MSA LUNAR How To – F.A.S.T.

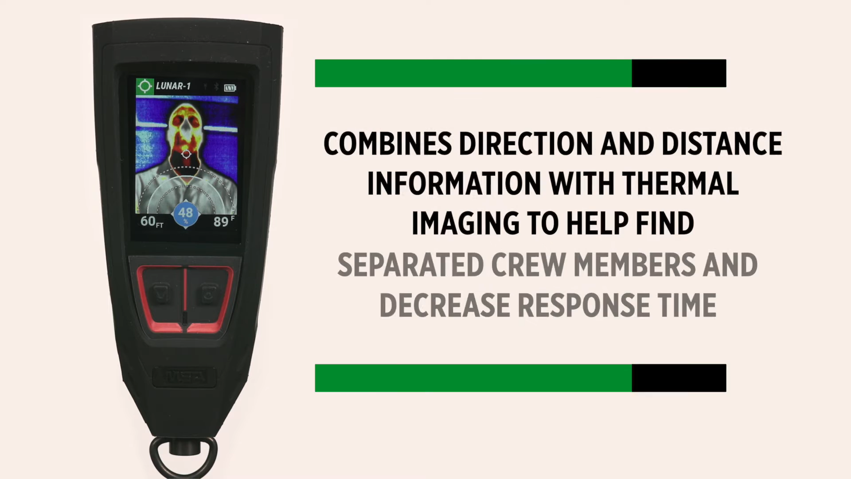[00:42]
which combines direction and distance information with thermal imaging to help locate separated crew members and decrease response time.
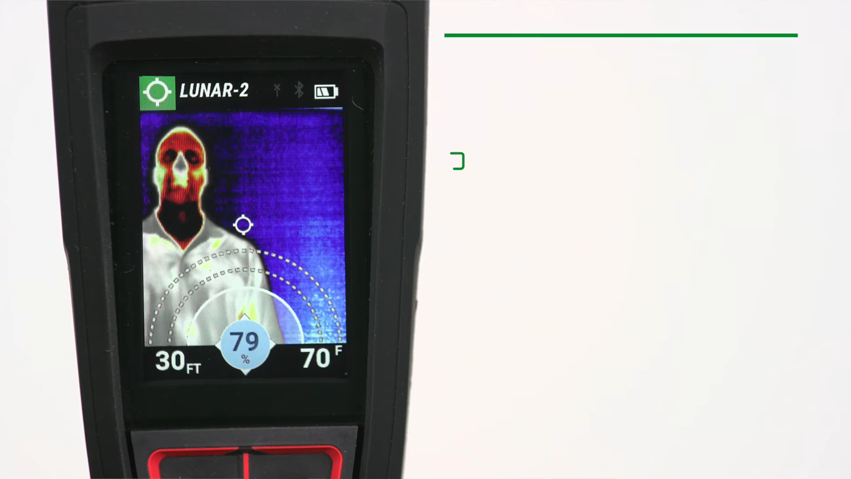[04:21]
Distance and direction appear on the Lunar screen on a thermal overlay, as the third piece of information adding in situational awareness as the search progresses.
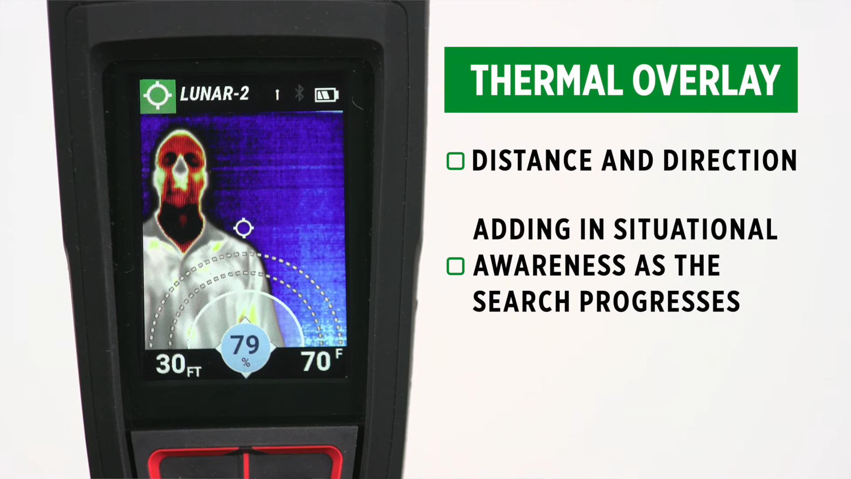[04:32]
The thermography indicator shows the temperature of the surface, or an object at the center of the thermal image. Note that the thermal indicator displays temperature up to 999 degrees Fahrenheit.